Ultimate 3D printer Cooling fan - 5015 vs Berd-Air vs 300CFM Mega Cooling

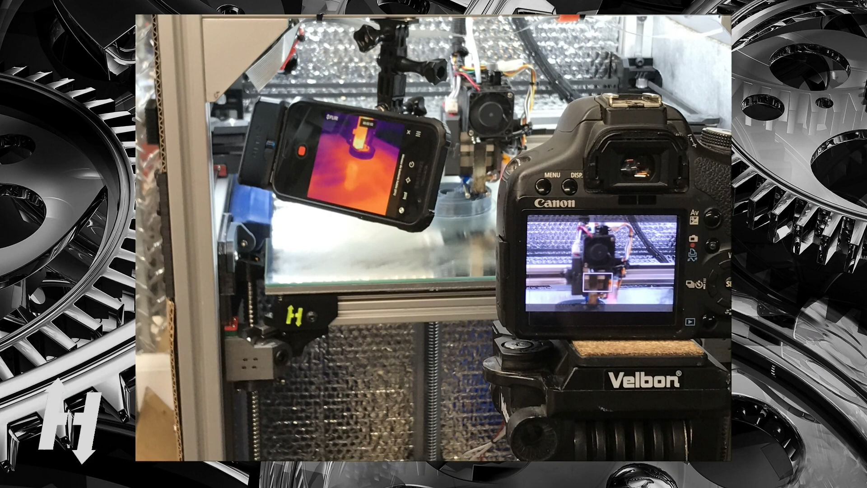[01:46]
No precise reading will be made, but this method should give us a good understanding of what is happening when printing with
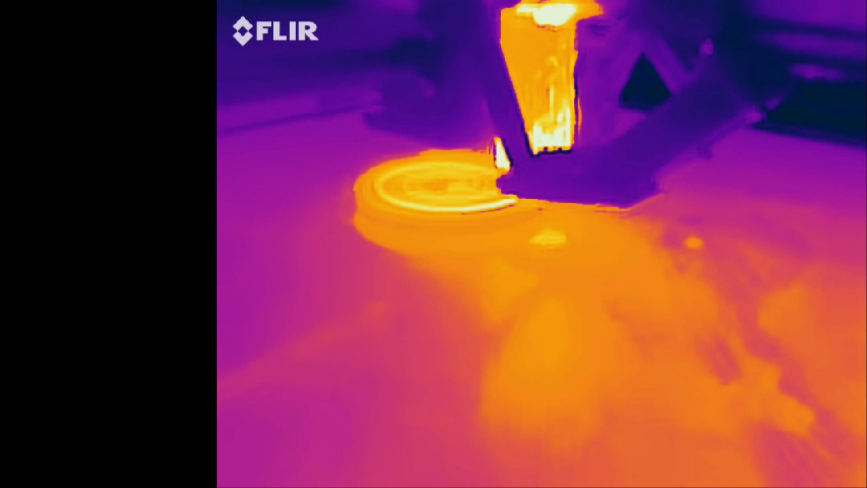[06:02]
So what we see right here is no fan, no bird air, no EVAX, nothing. So we see that the orange line being traced by the hot plastic being laid down
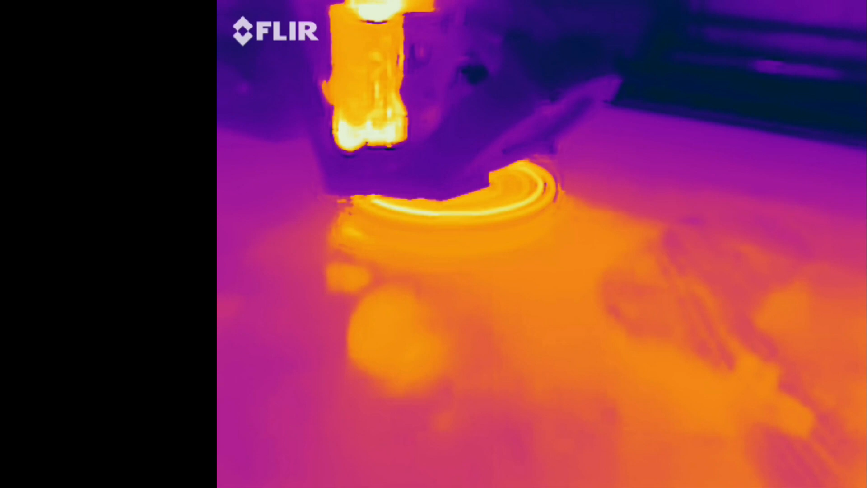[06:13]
does not have the time to cool between the two layers.
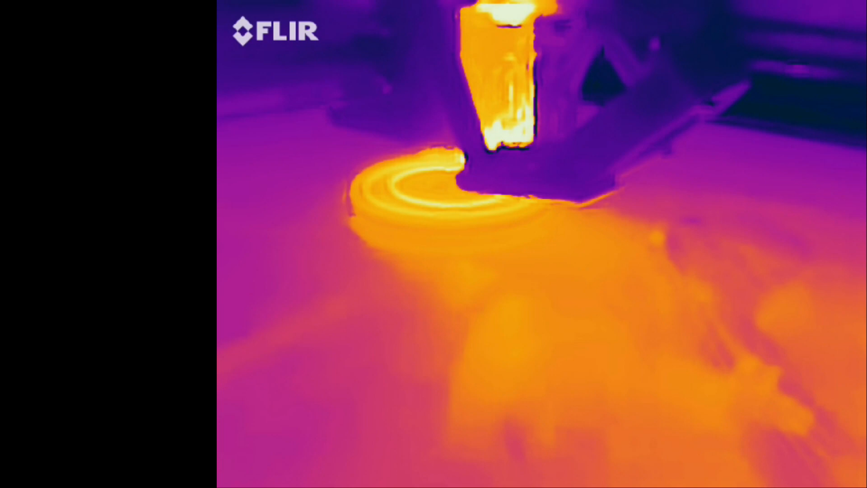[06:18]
Now,
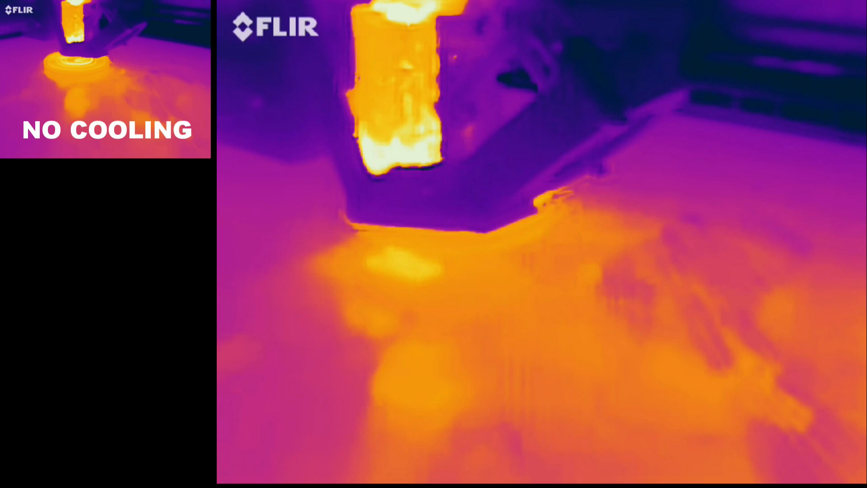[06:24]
what we see here is the 5015 fan where a bit of purple is appearing below the laid down plastic, which means that the previous layer had some time to cool off. Definitely more purple we see here.
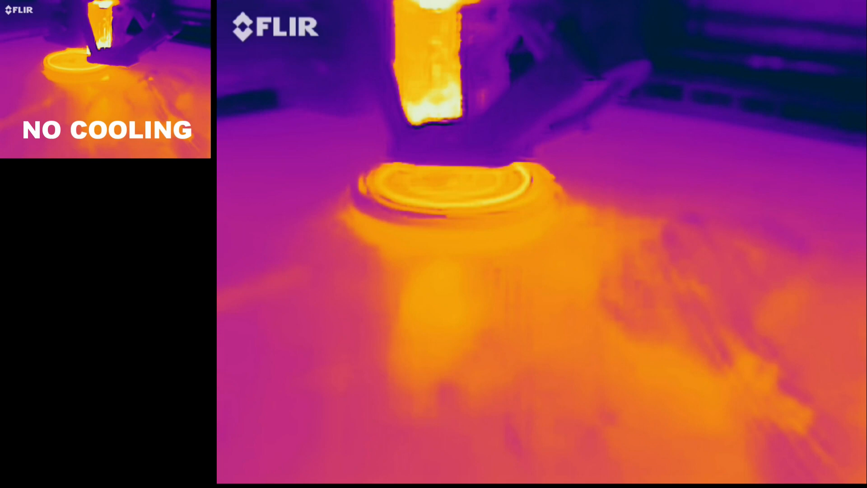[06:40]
Look at the layer just below, there's a lot more purple.
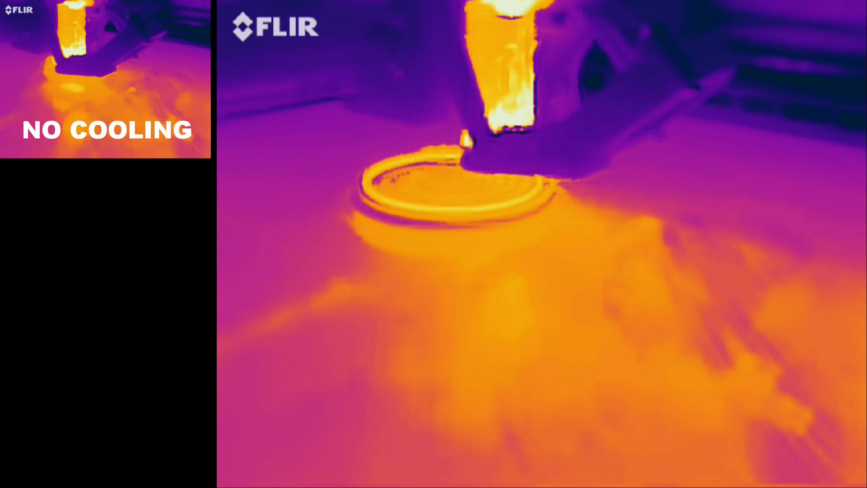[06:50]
Now, this one is after changing. So same print, same part, just swapping the cooling system for the bird air system. This is why the part is completely purple. It had time to cool by the time I was performing the installation. Now, we see that the bird air shows a lot more purple in the middle.
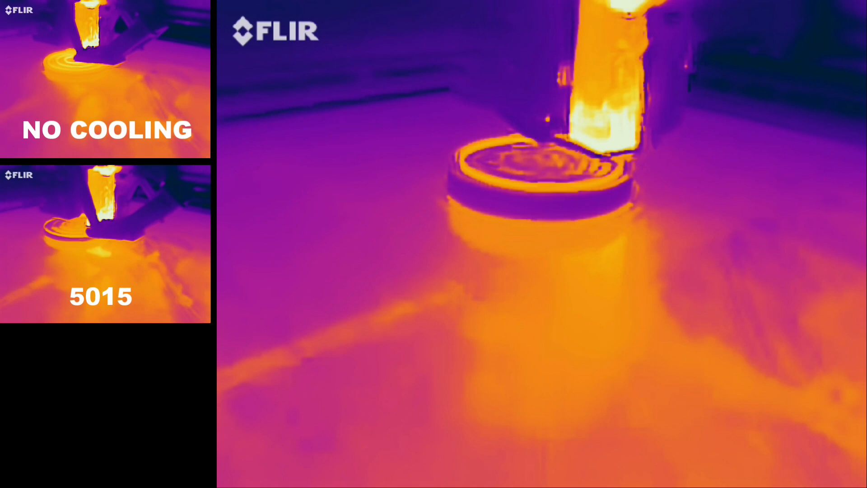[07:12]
So as it comes back to perform a second layer, you see the middle is almost purple.
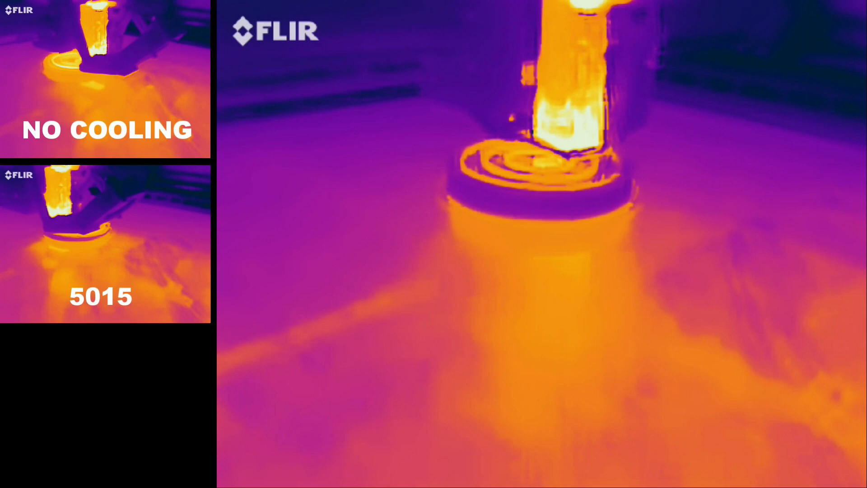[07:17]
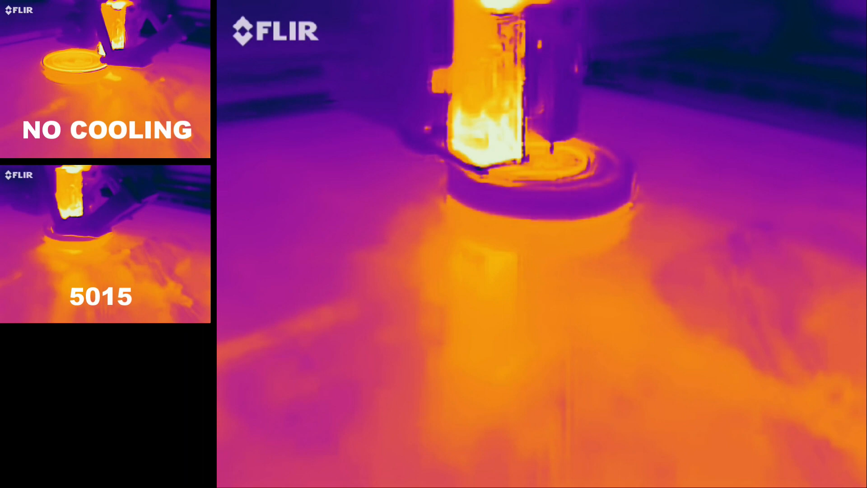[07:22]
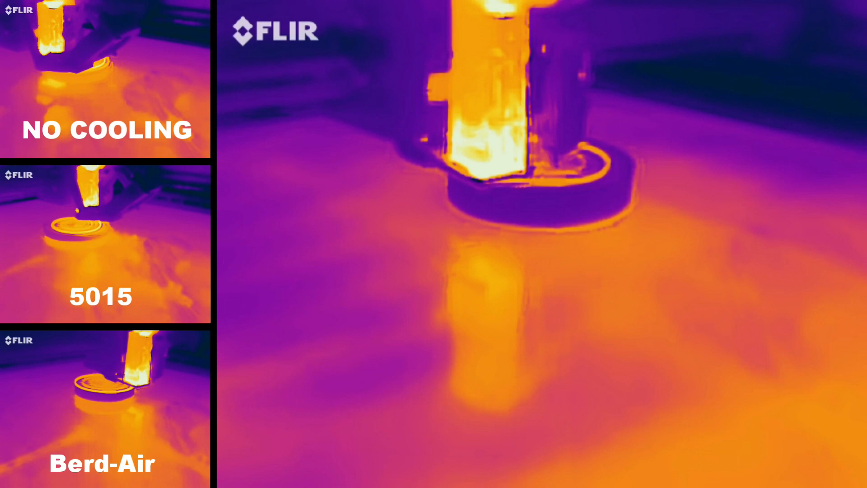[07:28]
And now this part is the EVAX, the two big fans, the two big 150 CFM fans blowing at the print. Now you see, definitely there is time for that system to cool off the previous layer before putting down another one. So we have a winner for that configuration of test. And we'll be doing the long print right after this.
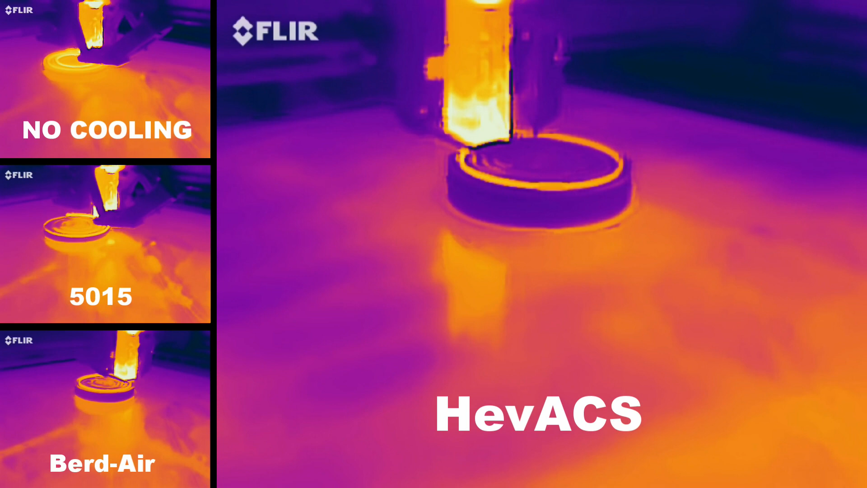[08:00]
Let's proceed with the long move test.
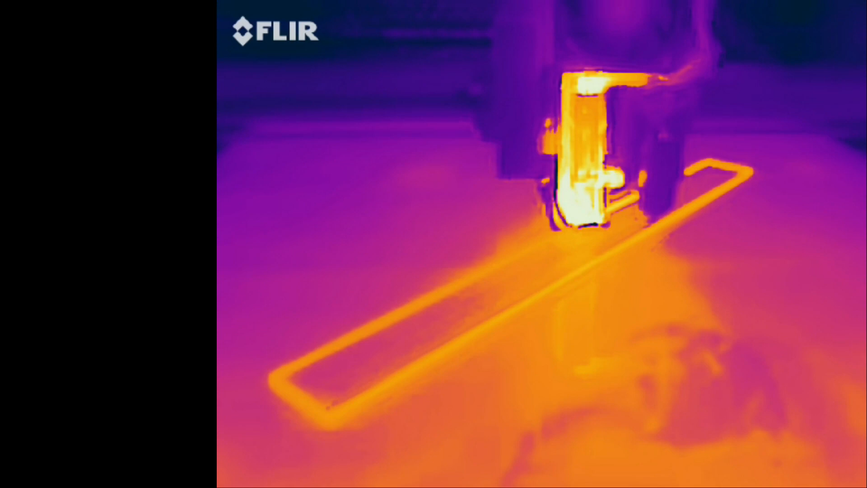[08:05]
This test creates a situation where the print head, therefore the cooling systems,
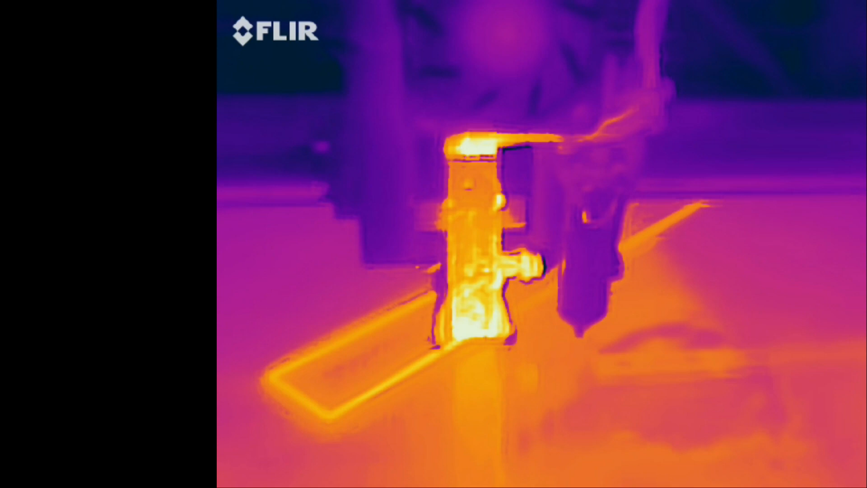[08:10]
does not stay for a long time over the same area.
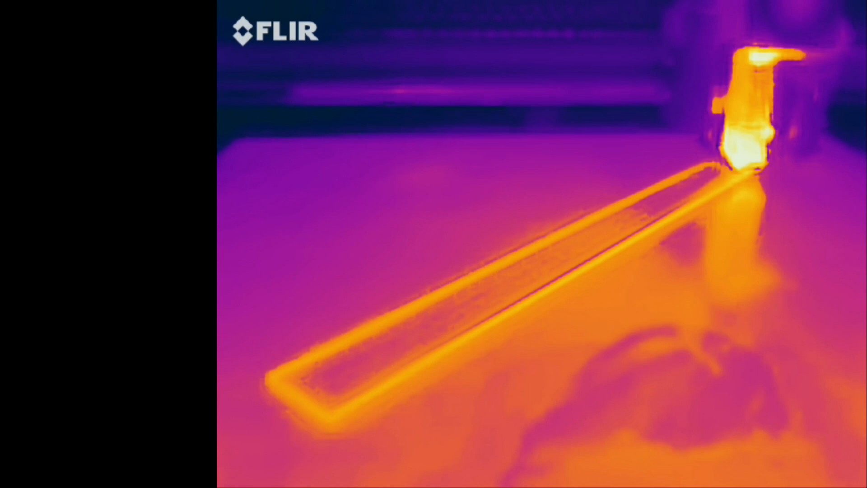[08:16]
We are now seeing the baseline configuration with no cooling at all. The brightness of the hot material does not show as bright as it should.
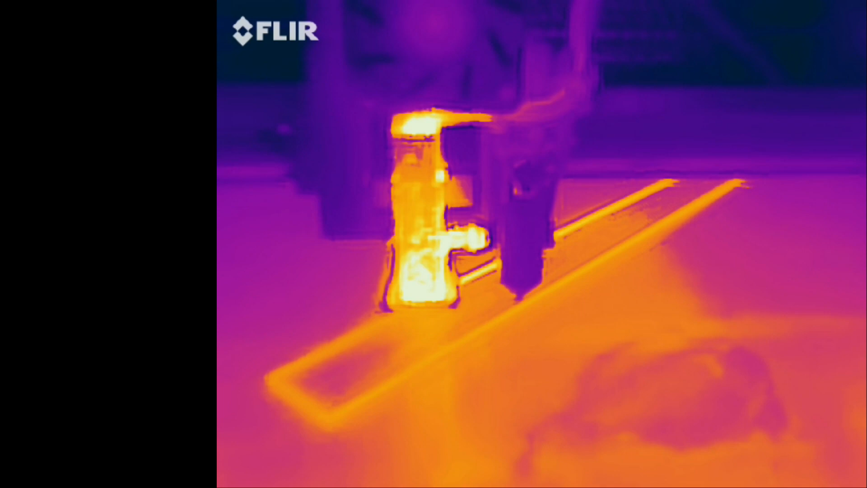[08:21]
I'm suspecting that since this video sequence was taken early in the print,
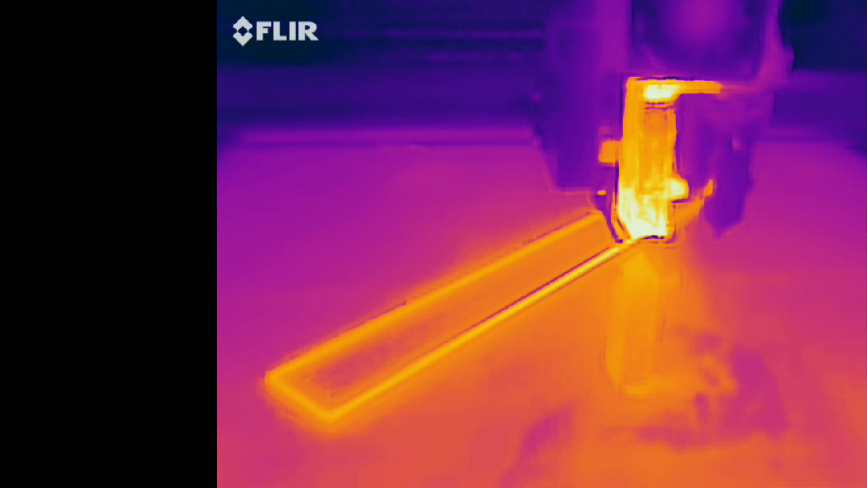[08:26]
there is a lot of heat sinking into the bed.
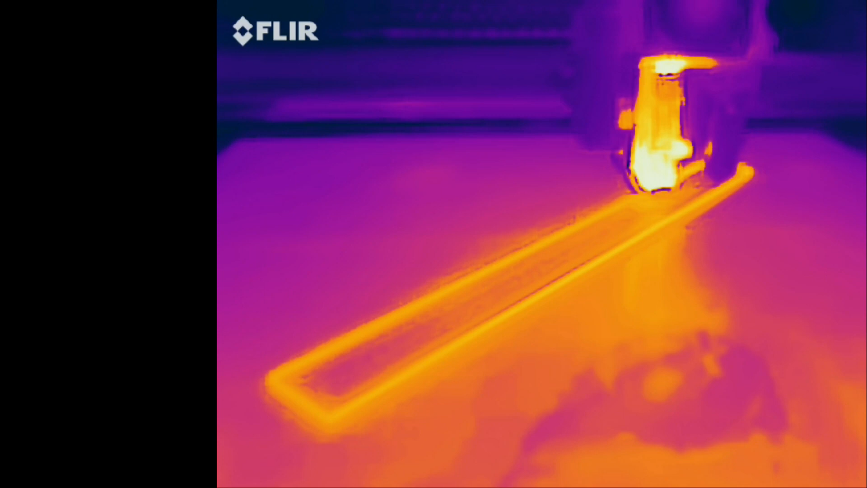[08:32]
The bed might be at 60 degrees Celsius, but this is quite cold compared to the 215 degree from the hot end.
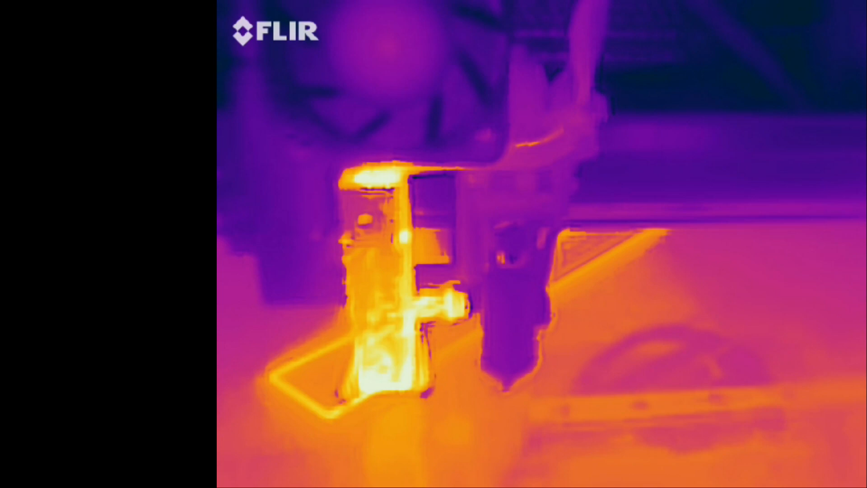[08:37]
The 50-15 fan does not show a lot of cooling happening on that layer. We barely see a difference in orange shades between the freshly laid material and the last layer.
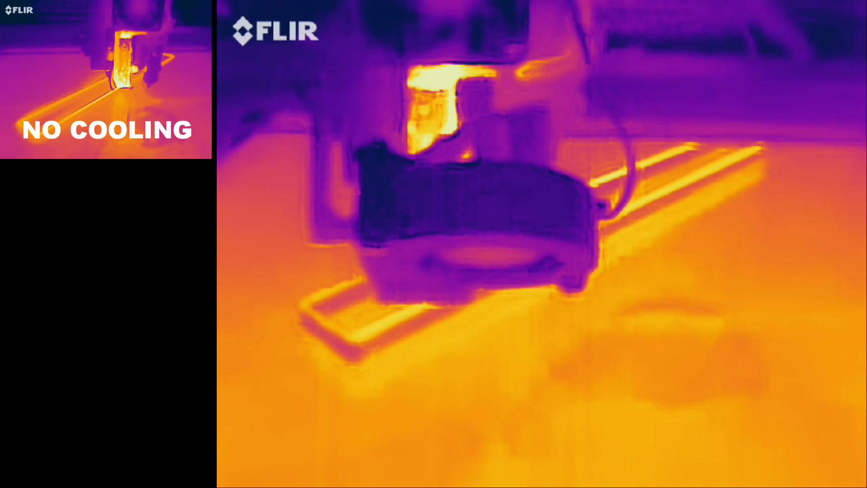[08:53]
The lower layers seems to be cooling properly though. I would be curious to try overhangs with that configuration.
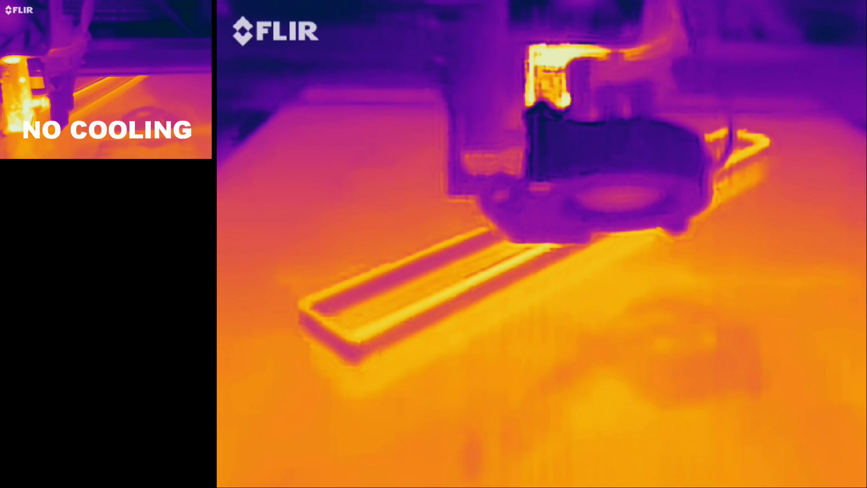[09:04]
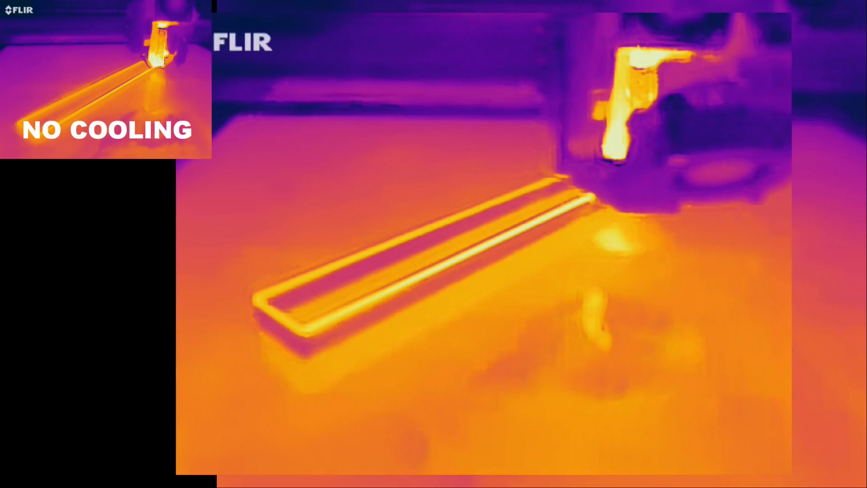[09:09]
Now let's have a look at the bird air system.
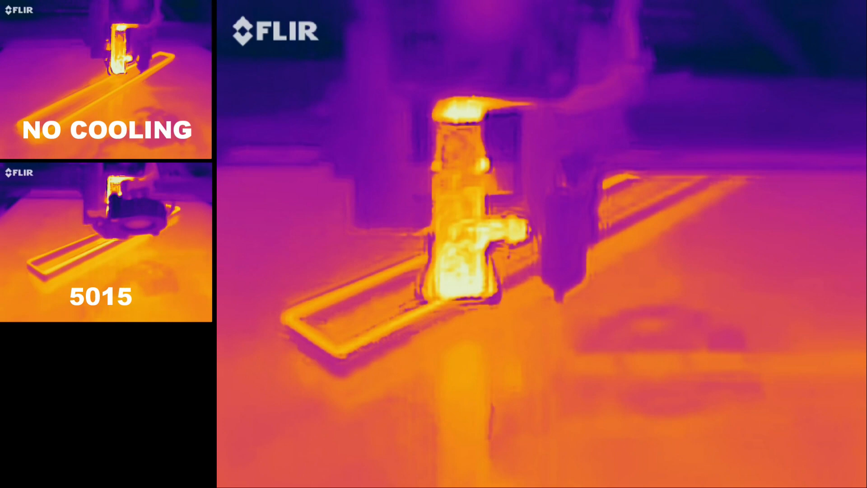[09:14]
The last layer seems to have a darker orange shade than what was obtained with the 50-15 fan. This would confirm my observations of a better cooling with the bird air than the regular fans.